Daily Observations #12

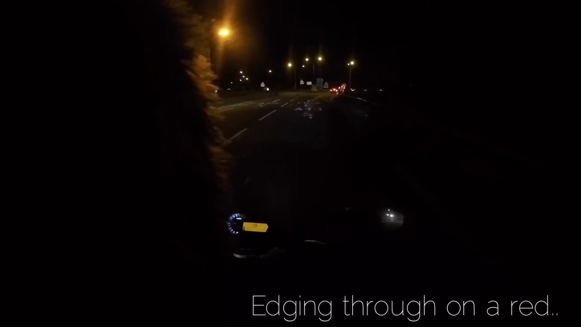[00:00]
What the fuck? What the fuck? I was saying that fucking Beamer was fucking... through them lights. What the fuck?
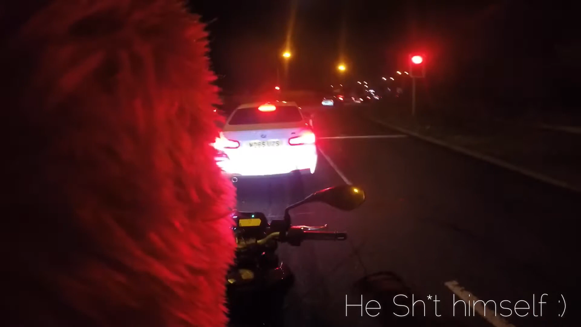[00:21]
Oh, there he goes again. Oh, nice firework. Nope, it's a...